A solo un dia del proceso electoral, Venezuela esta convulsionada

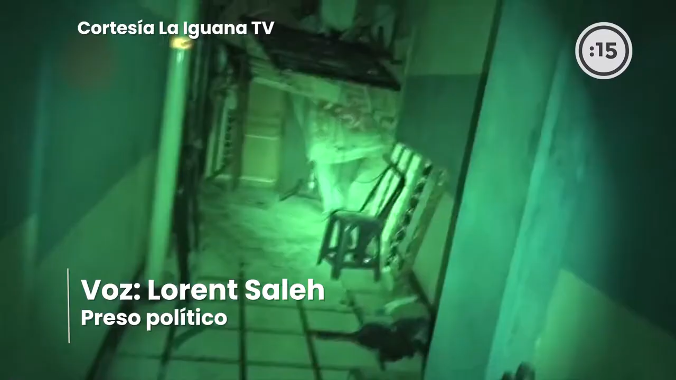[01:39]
Este es el helicoide Tenemos esto tomado en protesta por los muertos aquí
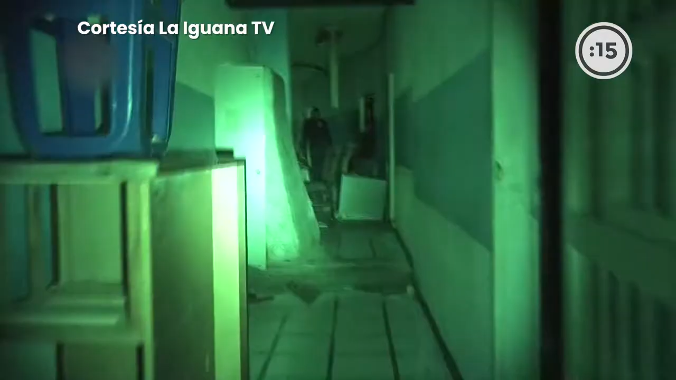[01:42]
adentro por los menores de edad que todos los días son